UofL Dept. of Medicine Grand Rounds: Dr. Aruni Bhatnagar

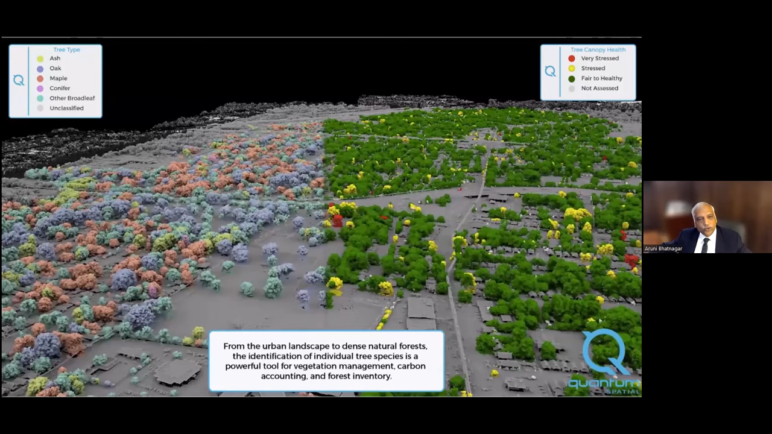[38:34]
We call it hyperspectral scanning so that we can know where each tree in the neighborhood was, how stressed the trees were, which trees would need to be replaced, and where we do have places to plant new trees so that we have a good view of the entire neighborhood. And then we did some air pollution measurements,